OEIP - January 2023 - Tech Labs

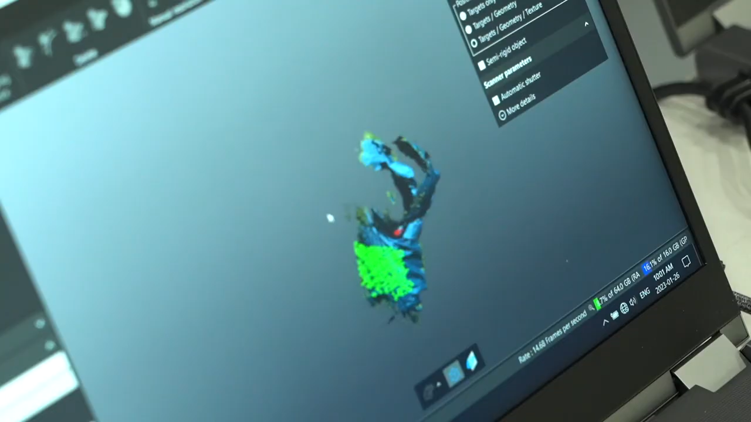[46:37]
So it's going to use white structured light.
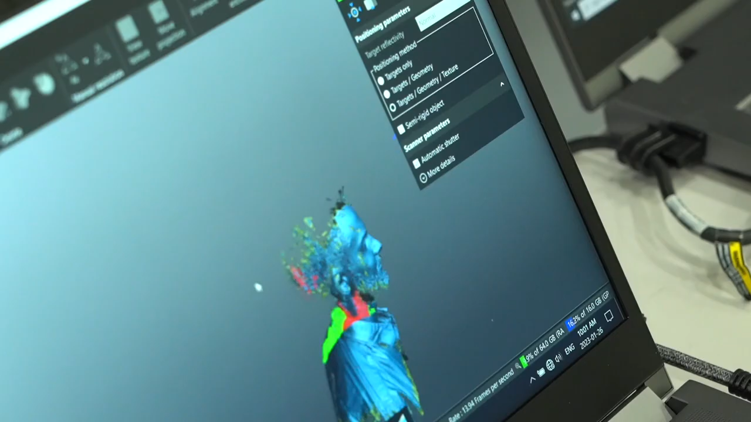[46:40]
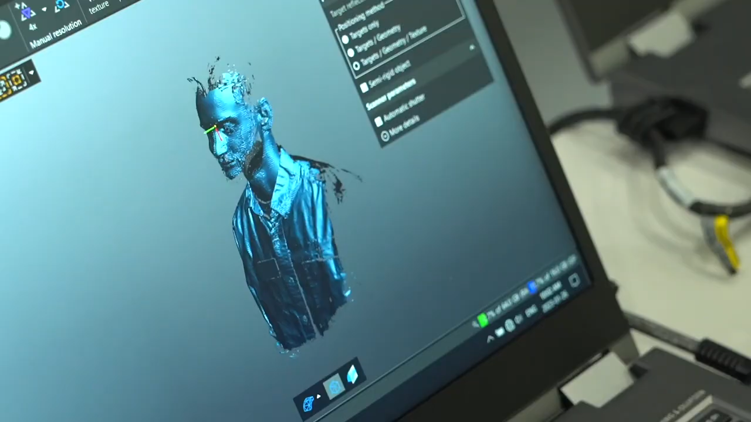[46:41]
Then cameras are going to look at the way that that light is reflected off of the part to create geometric surfaces, color and texture.
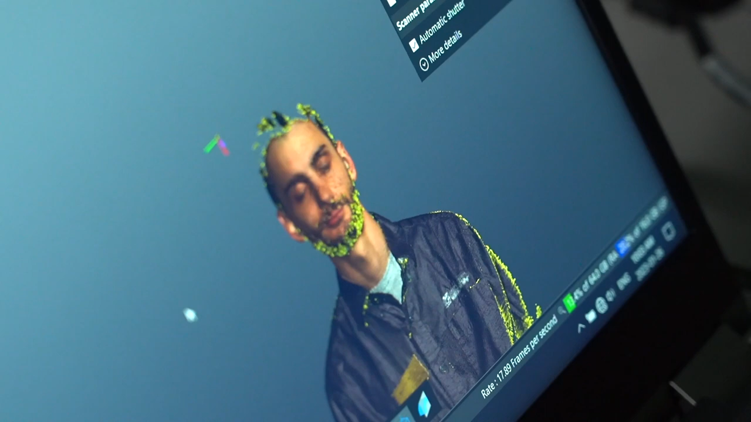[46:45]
Another one is similar, but different. It's going to use laser crosshairs.